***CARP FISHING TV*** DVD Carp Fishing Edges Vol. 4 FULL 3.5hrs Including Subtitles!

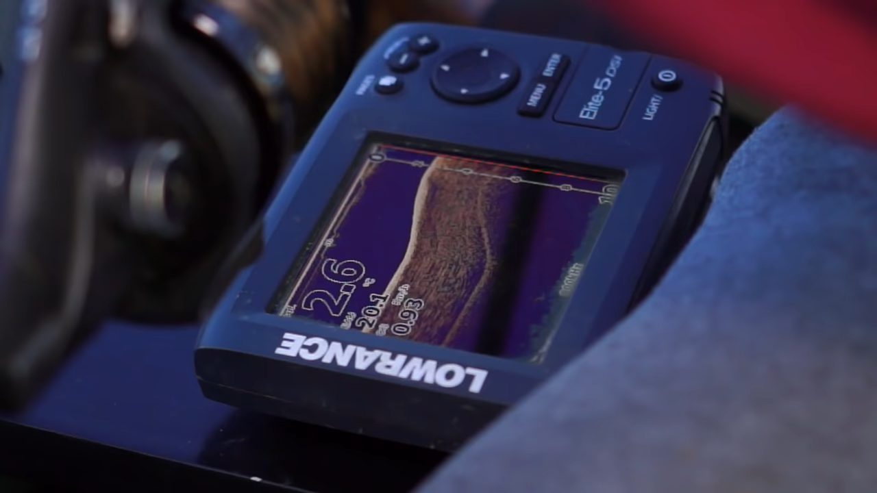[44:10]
and we've got a nice sort of shallow continuation of sort of just under 3 meters, so around 10 feet deep.